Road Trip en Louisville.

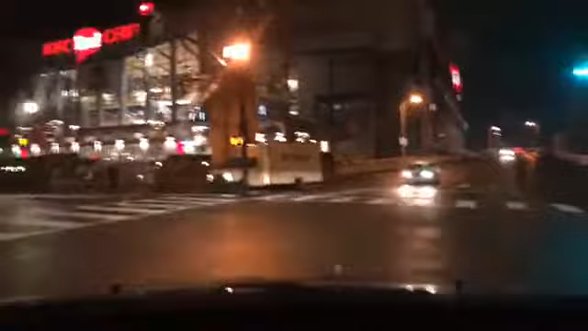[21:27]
Sí, sí Es el Coronel Sanders La banda Ahí va a ver No sé si se alcanza A ver Sí, ahí está El Jump Center Aquí juegan Los Cardinals De Louisville Pero en la basquetera En la basquetera feliz El estadio ya lo pasamos Hace rato En la que está Por la universidad Mira, ese coche Viene fumando
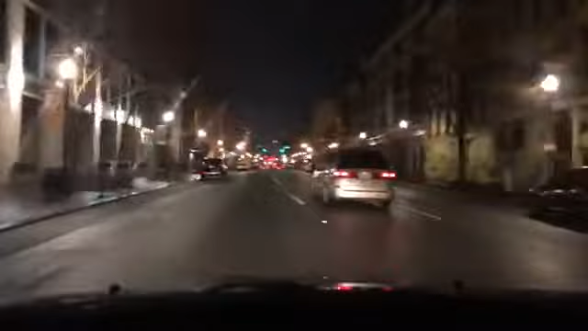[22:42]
Pero hoy es sábado Debe haber algo Debería haber Rock and roll Pero aquí hay una estatua Algo debe de decir Esta es la séptima ¿Alguien vive en Louisville? ¿Sabe de algún lugar En Kentucky? Eso se llama Proof A ver Allá había un barecillo Barecillo Pero primero hay que Echarle Comediña Pero puedes cenar Allí Puedes Puedes cotorrear Si yo tengo que estar Mira aquí está El slugger Este es partido Para todos lados Así que A ver ¿Qué hay ahí?
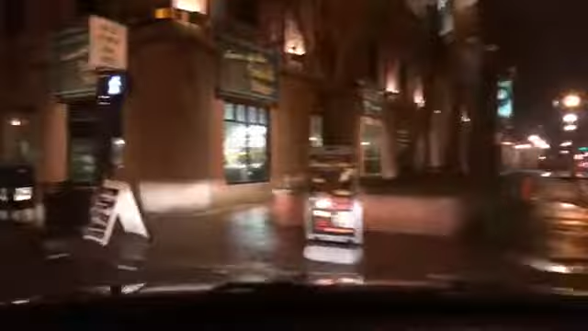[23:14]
Ya tienes las Sillas en las mesas Brother Ya Está cerrado Pues yo creo que Le vamos a tener que pegar El de Annapolis O como decía Ahí alguien Que Que nos diera La vuelta en el Oxxo O mínimo Oye Podemos pasar al Mohamed Ali Center ¿No? Sí Porfis Así como Cosita tuya Oye Yatsiri Llevanos al Mohamed Ali Center Sí patrón Ahorita lo llevo Dese a la izquierda